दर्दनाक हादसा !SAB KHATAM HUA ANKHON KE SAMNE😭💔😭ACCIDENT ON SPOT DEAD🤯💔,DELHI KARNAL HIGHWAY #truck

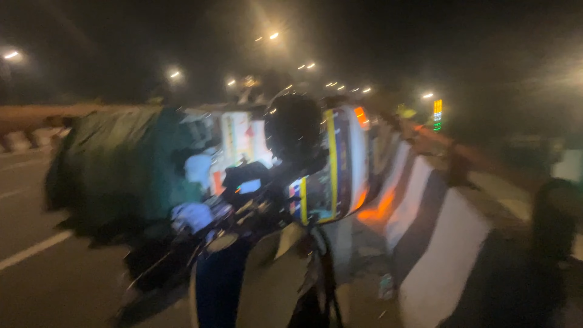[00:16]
एक और एक्सीडेंट भाई, आज हमें एक्सीडेंट पे एक्सीडेंट ही देखने को मिल रहे हैं। आदि क्या है ही आज का दिन, रात को हम निकले ही मदद करने, मुझे ऐसा लग रहा है भाई।
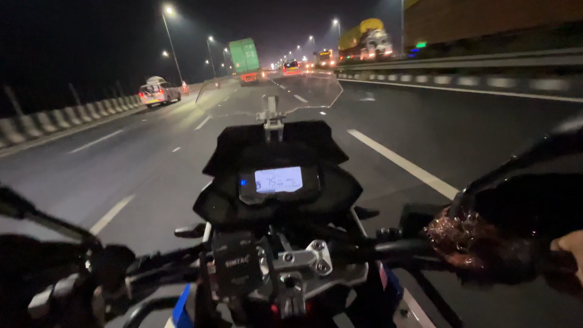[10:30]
ये जो अपना मुरथल वाला रोड है, इस पर अभी अभी एक्सीडेंट हुआ है,
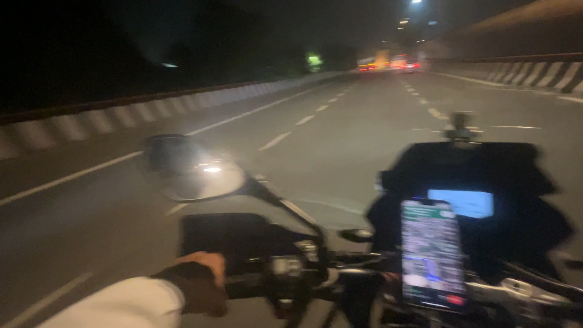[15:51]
भाई ये पलट गया है भाई, रुक